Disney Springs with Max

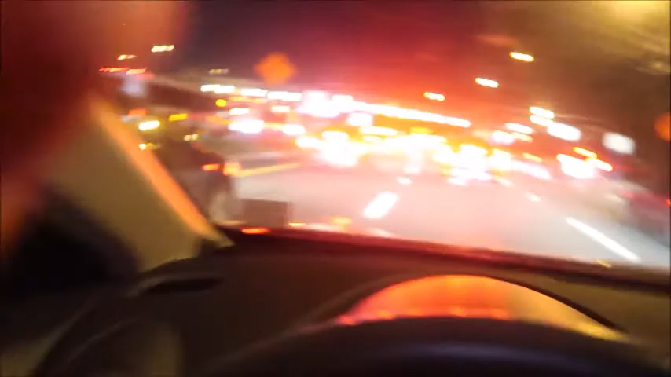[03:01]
We've got Traffic galore. Do not want to hit that guy got traffic everywhere Traffic in the rearview mirror. You can't really see that but you people like that.